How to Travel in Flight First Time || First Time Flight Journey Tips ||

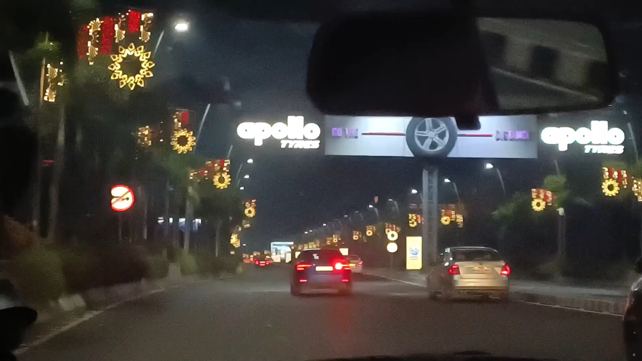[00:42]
तो बुन्धुरा, एकोन होचे एटा डिसेम्बर मांध सेजोन रास्ताटाओ आपना देख तुखनी मुंबाई एर देखिये दिलां क्यु शुन्दर भवे रास्ताटा देखुन लाइट दिये साजानो क्रिश्मासेर